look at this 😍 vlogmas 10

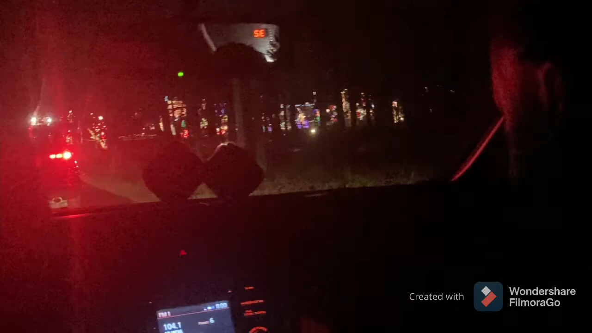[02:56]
Look at these lights. Stop playing. Y'all probably can't see it all. This is about like an hour later.
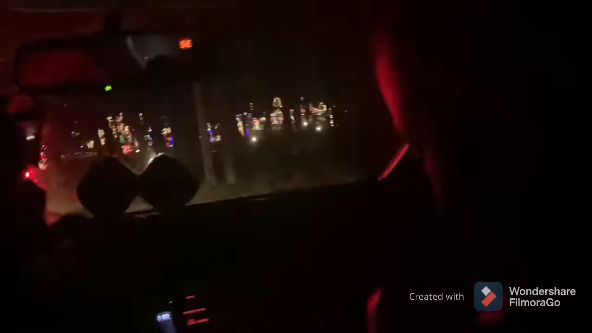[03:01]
You up now? Look. Let's look at these lights. And there's nothing to eat in the fridge. Oh, my goodness. Y'all, this line backed up.
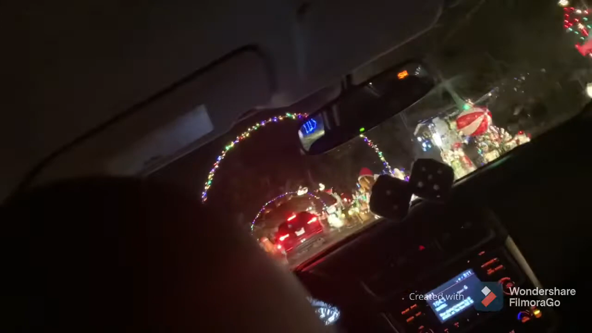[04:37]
Look, the house nice. I like the house. Look. That's nice.